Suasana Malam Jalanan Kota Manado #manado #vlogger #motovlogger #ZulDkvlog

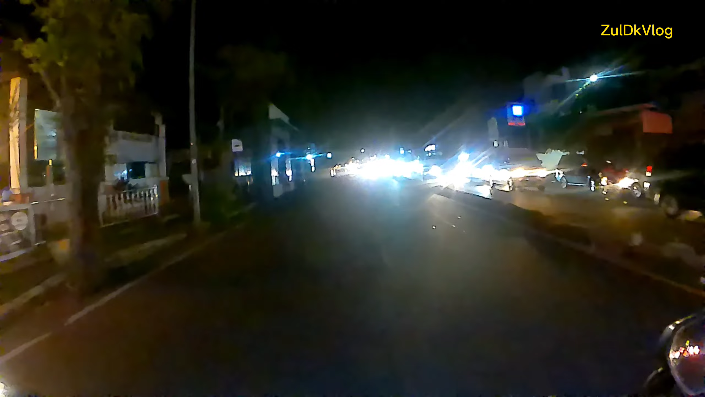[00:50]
mau ke mapangit dan ini jam 10 malam kita jalan di malam hari lanjut
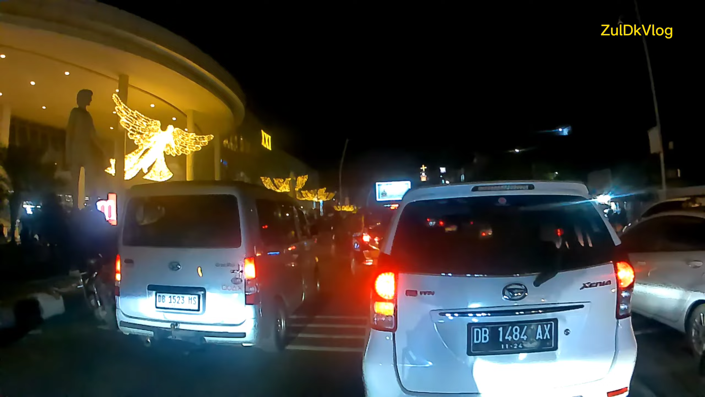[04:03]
free saya ambil dari YouTube studio macet guys padahal ini udah jam 10 malam loh
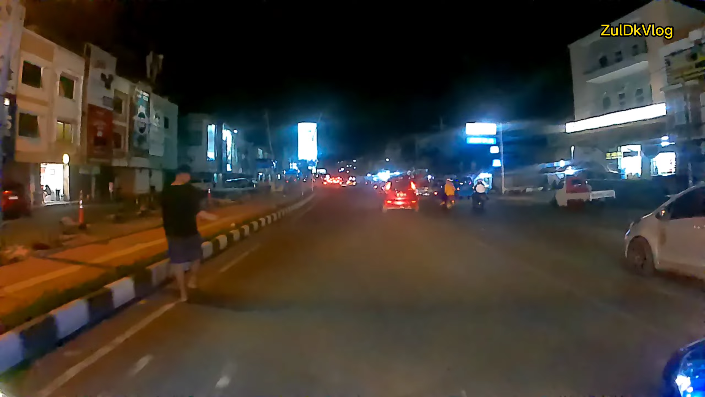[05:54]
hasilnya oke guys jadi ini suasana malam kota Monado kita rupa topik lagi ini tadi masalah back sound sekarang jalanan kota Monado tanggal 30 Desember
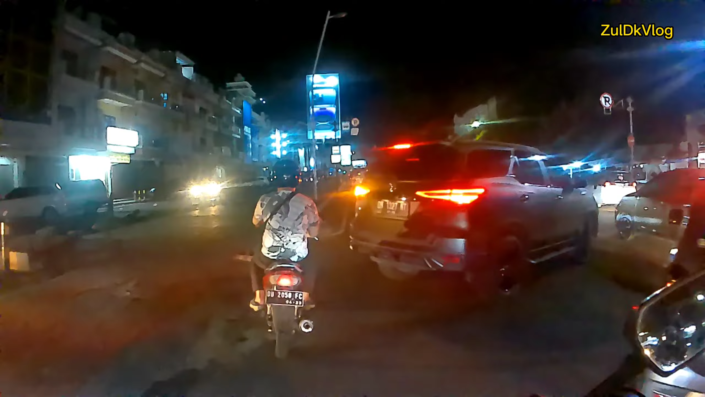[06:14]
ini macet guys wow apalagi besok malam ini tidak bisa jalan ini guys kendaraan ini
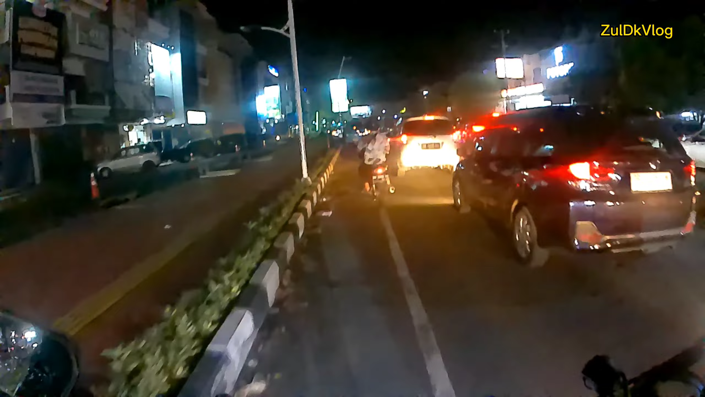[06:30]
ini kawasan megamas oh ya guys bercerita mengenai channel saya mungkin kalau ada teman-teman yang baru lihat atau sudah berapa kali lihat channel saya dan nggak karu-karuan topiknya ada ada
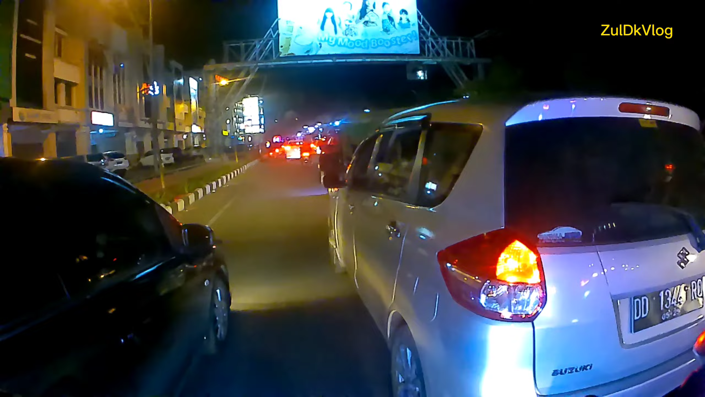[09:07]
singgah ngisi pertamak tapi tapi keadaannya ini sepertinya saya tidak bisa ke pertamina ini macetnya minta ampun oh bisa bisa bisa bisa bisa
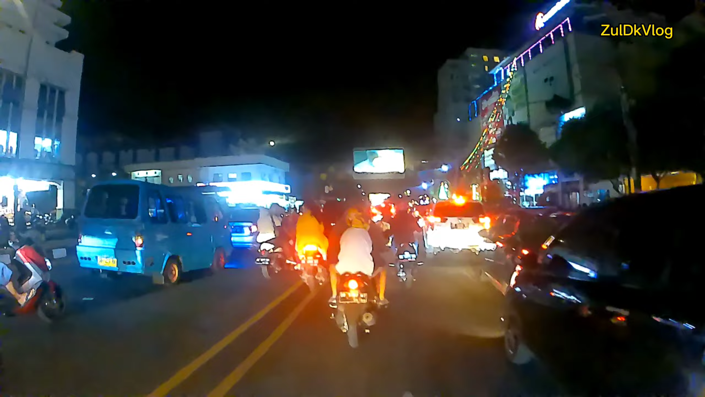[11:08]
macet guys dahulu udah setengah 11 ini setengah 11 malam kita berada di depan IT jalanannya
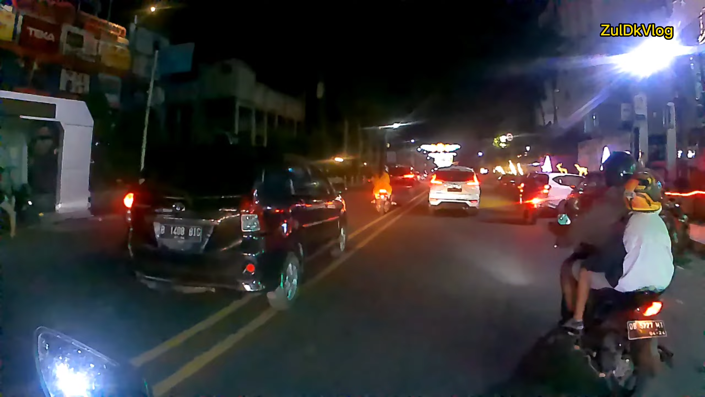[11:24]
lampu jalannya kayak yang di Qatar tapi